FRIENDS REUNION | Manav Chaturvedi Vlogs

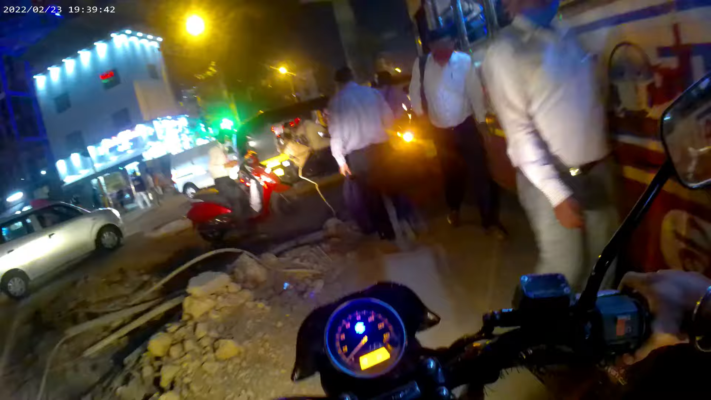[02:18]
मैं बोल रहा था कि भाई अभी निकलते हैं हम लोग कांदिवली के लिए।
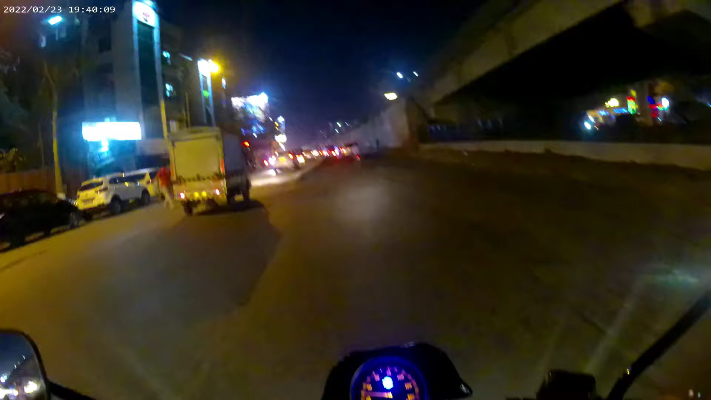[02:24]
ये हम आ गए हैं अभी मीरा रोड में ही, अभी तक क्या आ गए हैं कहीं, ये पूरा मीरा रोड ही है। अभी असली टास्क आएगा, आई होप ट्रैफिक ना मिले। बज रहे हैं 7:40, पहुंचना था 7:30 बजे, मैं था एकदम पंक्चुअल, रेडी हो गया था, एकदम टाइम पे निकलने भी वाला था, एकदम रेडी था, लेकिन तभी कम्युनिकेशन ही नहीं थी कुछ ढंग की,
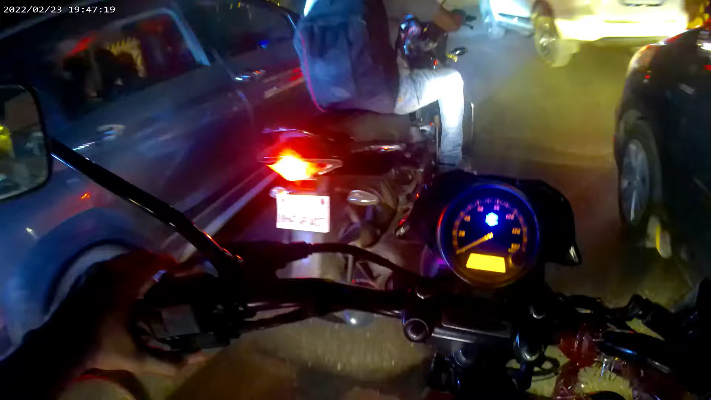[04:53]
कोई भी कैसे भी शूट हो रहा है, अरे लाइट्स क्यों बंद कर देते हैं ये लोग रात को? रात के लिए ही तो लाइट्स लगवाते हैं। इतना कॉन्फिडेंस आ गया ना मुझ में ये बाइक को लेके, इसका पेट्रोल देखो, ये देखो। और
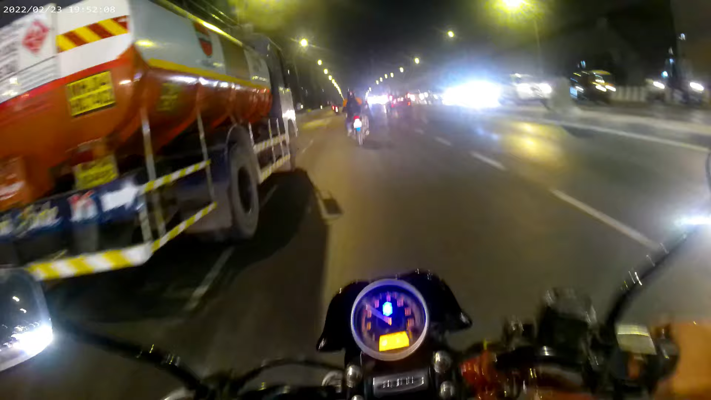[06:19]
शाबाश, इतना ज्यादा क्लोज कॉल करते हुए सर, मैं पागल हूं। मैं ना लेन चेंज करने में भी इंडिकेटर दिखाता हूँ, सीधा चलता हूँ अपने लेन में चलता हूँ,
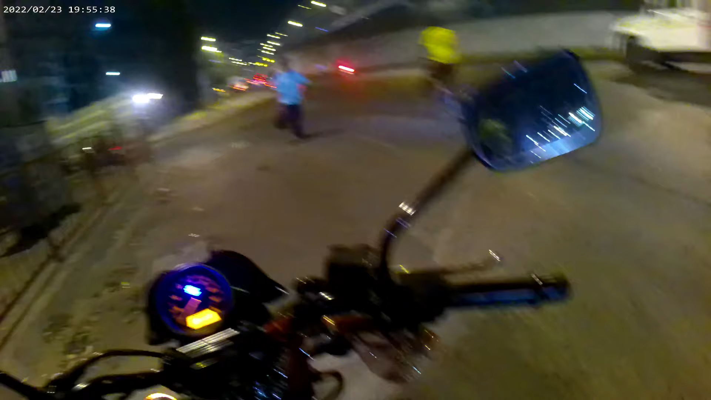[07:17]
मोस्टली राइट ही जाना है, एक बार देखते हैं।
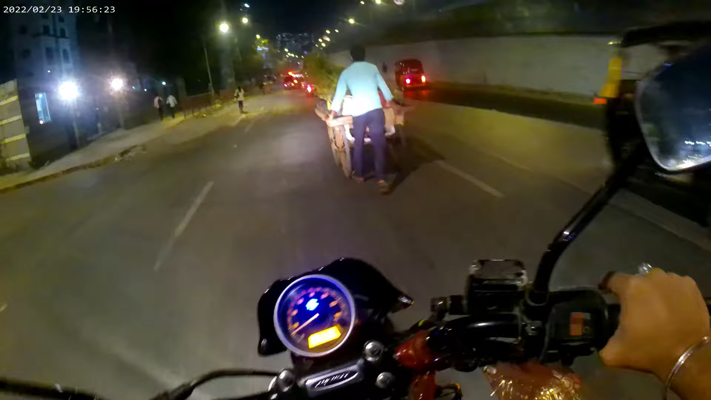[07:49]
मिरर देखिए, आ रहा है एक, आ रहा है, जाने दो, ले लो, सेफ टू गो। क्या रुक जाए, रुक गए रुक गए रुक गए, बहुत पास से दिख रहा है, ये वाली बिल्डिंग में रहता था मैं,